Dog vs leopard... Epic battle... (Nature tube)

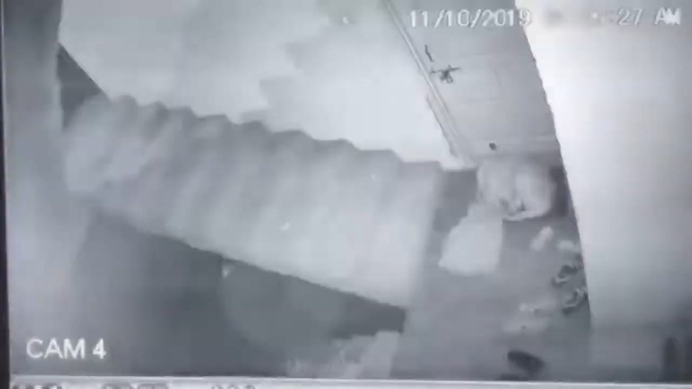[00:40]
but what if one of these big cats meets a cute and adorable dog face to face this video was taken by the surveillance camera the dog was sleeping and the danger was very imminent when the attack started unfortunately the dog could not escape the leopard's jaws
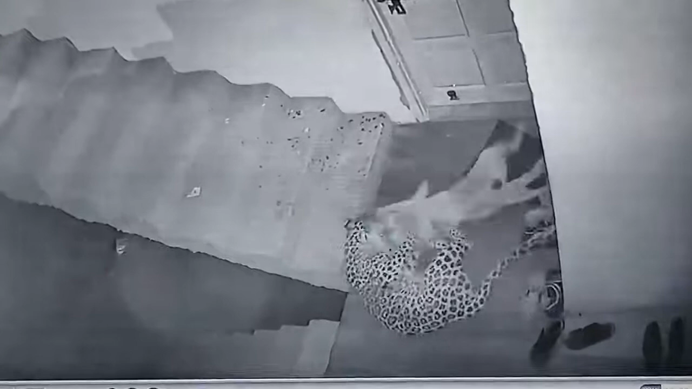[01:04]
and with its biting force the dog was killed and the family lost their dog